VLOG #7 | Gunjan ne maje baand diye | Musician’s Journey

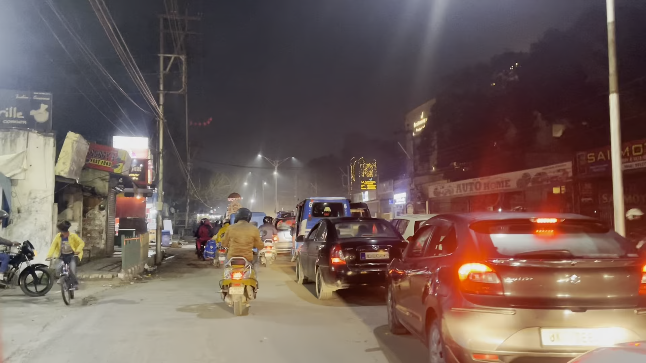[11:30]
यस, अभी आप देख रहे हो कितना ज्यादा ट्रैफिक हो रहा है यहाँ पे बारात की वजह से।